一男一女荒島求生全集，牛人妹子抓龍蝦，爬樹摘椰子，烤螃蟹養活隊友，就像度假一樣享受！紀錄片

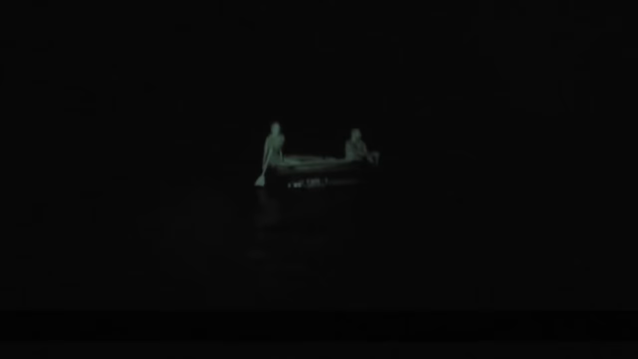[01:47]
差一点就要翻船了,这可把宝儿姐吓坏,
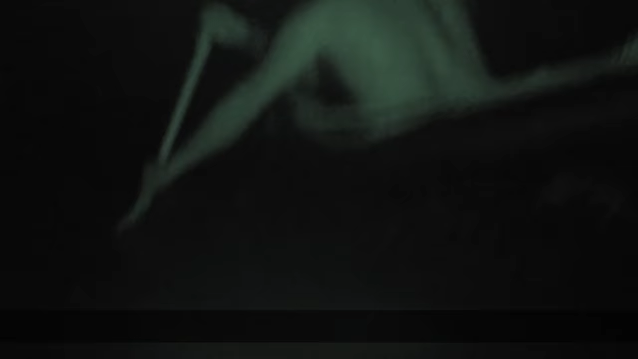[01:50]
她可不想和鲨鱼亲密接触,赶紧加快速度离开这里。
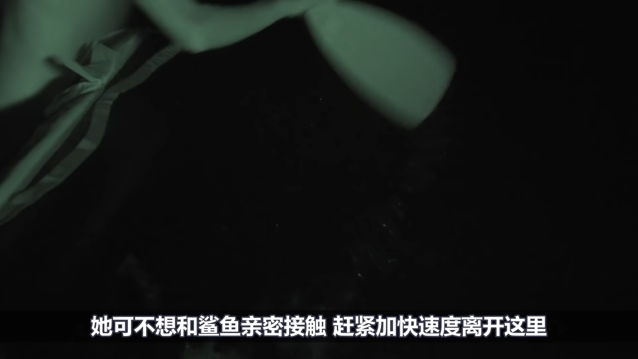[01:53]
两人折磨差不多都在赶路,终于在天亮时看到了岛屿,
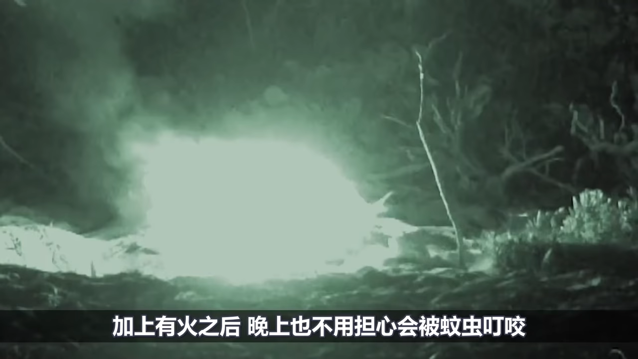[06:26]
加上游火之后,晚上也不用担心会被蚊虫叮咬。
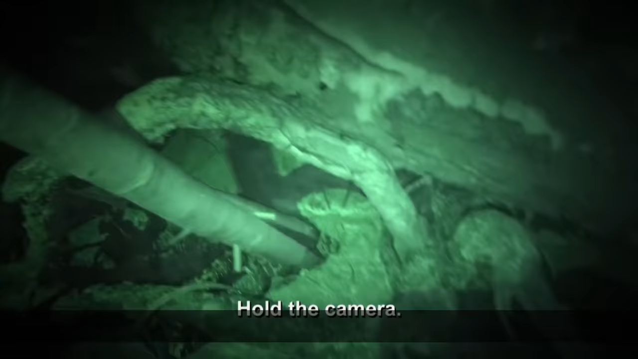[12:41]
没想到大晚就有只小鳄鱼袭击过来,直接用毛插了过去,现在可以回去品尝鳄鱼肉了。
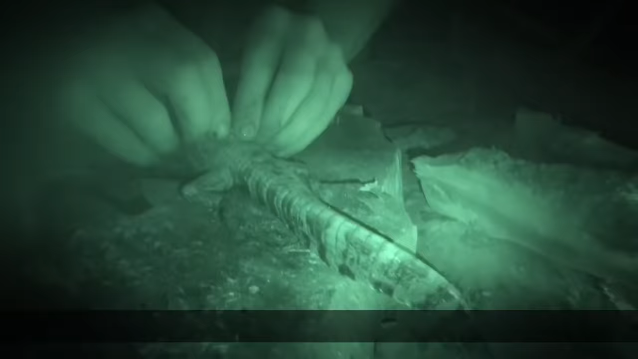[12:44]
虽然块头并不大,但是能吃到肉感觉非常不错。
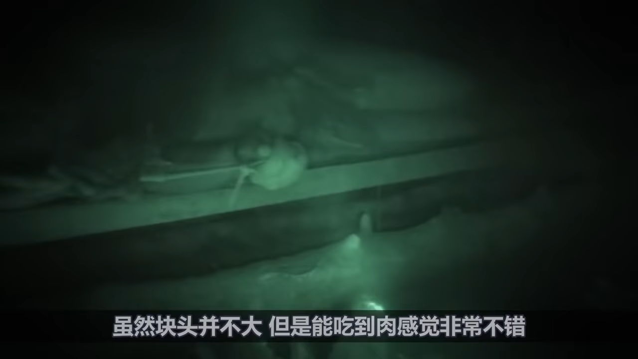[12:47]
一口咬下去,嘎嘣脆,鸡肉胃。胖哥每天都要消耗大量的体力砍伐树木,现在情绪并不高,希望得到更多的食物。
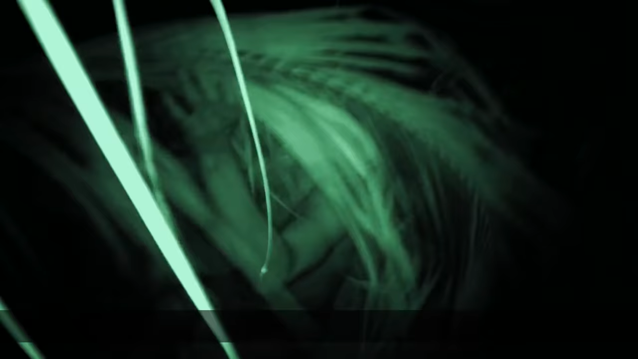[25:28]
棚顶开始漏雨,砖晚都要忍受寒冷和雨水的拍打,
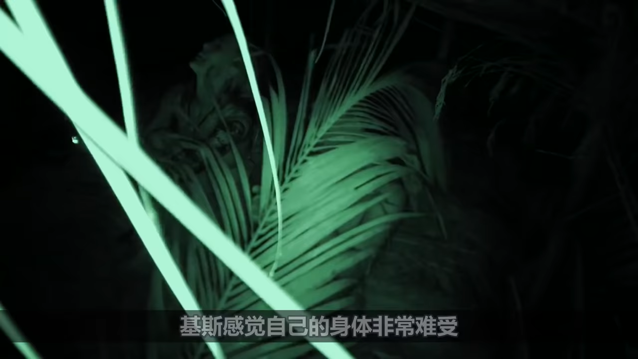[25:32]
吉斯感觉自己的身体非常难受,
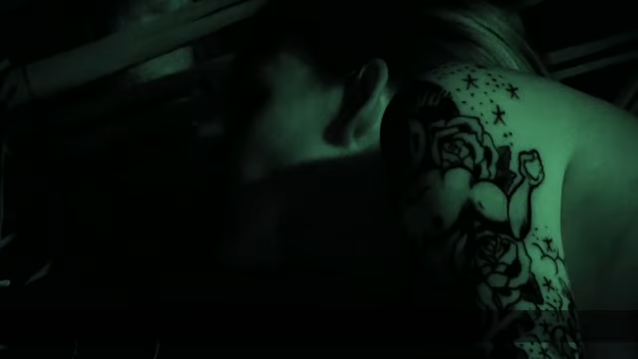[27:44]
突然传来什么声响,在营地旁边到处乱窜,
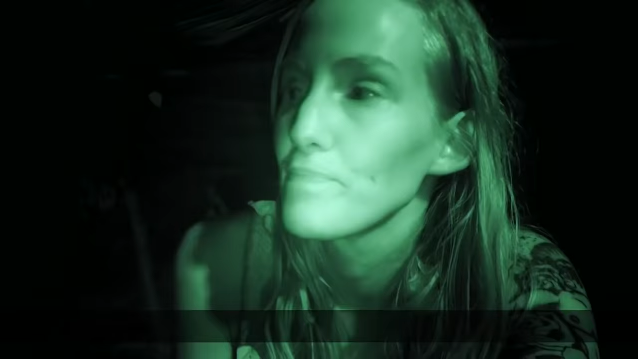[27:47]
这可把她吓坏了,什么都没见到,但是肯定是什么动物刚路过,
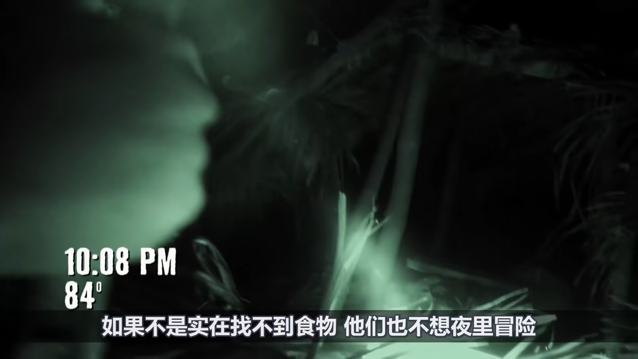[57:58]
如果不是实在找不到食物,他们也不想夜里冒险,
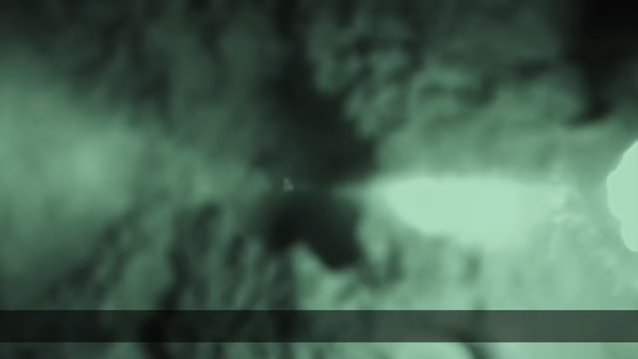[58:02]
拿着活把到处寻找螃蟹,兜兜转转,终于找到了,
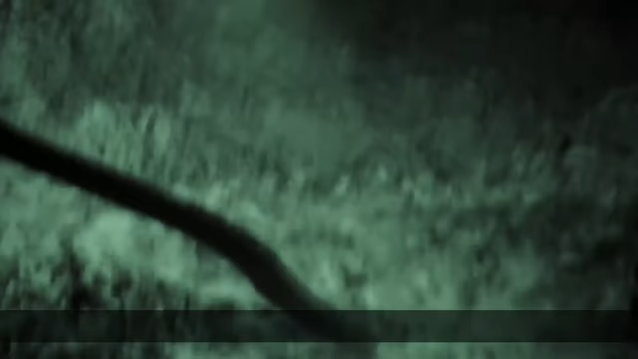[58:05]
然而一不注意就被他溜走,活把也快要烧美,突然一个海浪冲过来,活把全部吸灭,
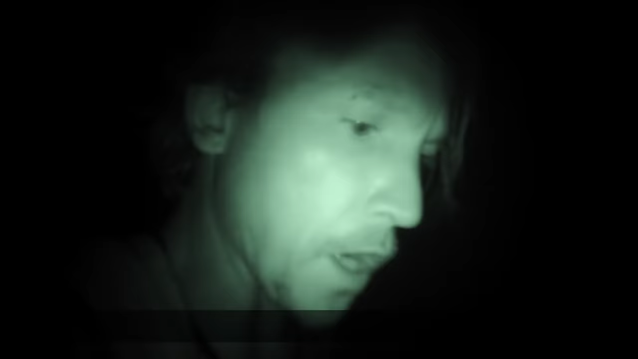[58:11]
这颗把小帅气坏了,只能靠摄影机那点灯探路,
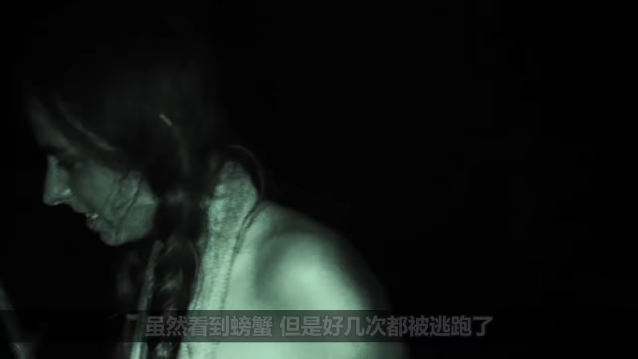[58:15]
虽然看到螃蟹,但是好几次都被逃跑了,
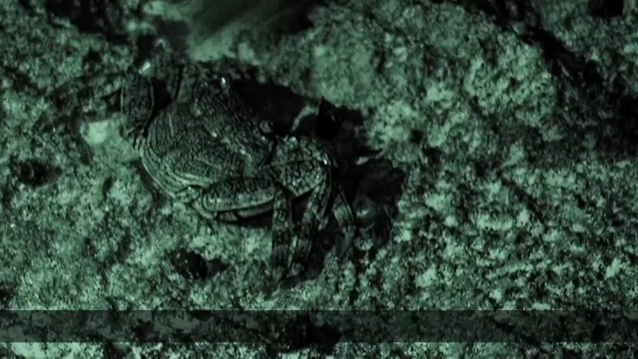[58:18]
费了不少功夫,终于抓到一只螃蟹,
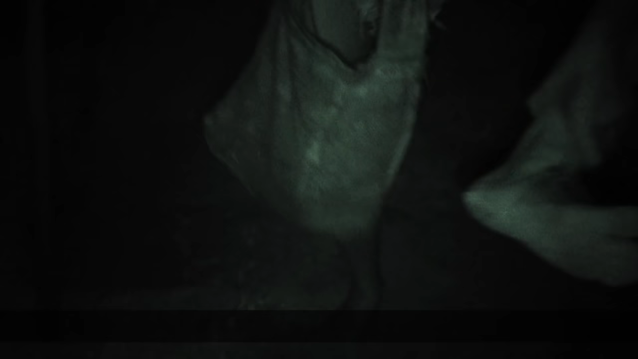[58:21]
为了抓到螃蟹,脚都被岩石割上,
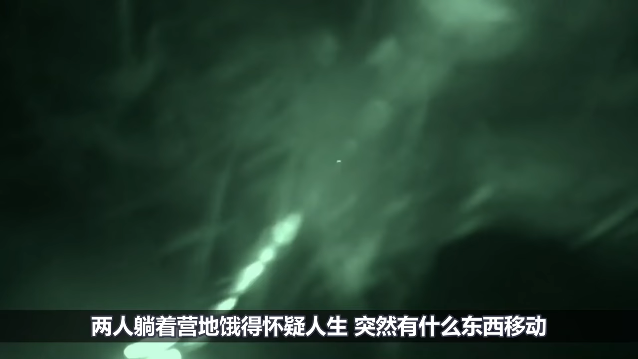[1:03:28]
突然有什么东西一动,没想到错进一开有螃蟹送上门,
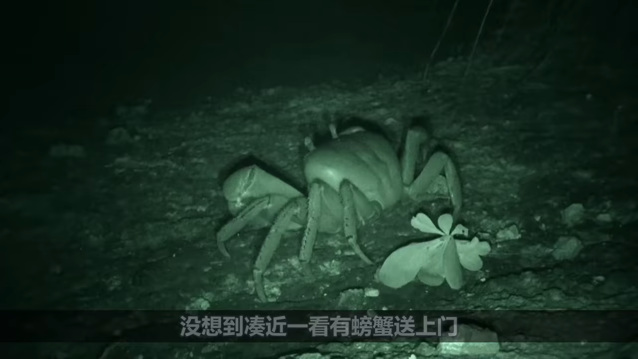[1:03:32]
这可把不能放过,上去将它压制住,
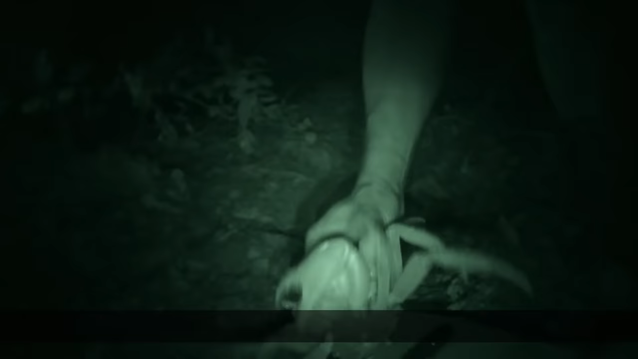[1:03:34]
这么大一只螃蟹,足够他们解解馋,